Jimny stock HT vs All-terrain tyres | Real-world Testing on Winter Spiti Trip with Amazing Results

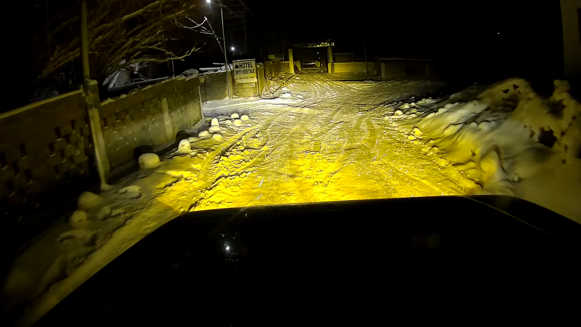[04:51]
मेरे पास एटी टायर भी थे मेरी स्पीड थी जो ती इन चार की थी लेकिन सडलनी मैंने हलका सा ब्रेक पे पैर रखा और यह देखो उल्मुस्ट मैंने होमस्टे की दिवार को उड़ा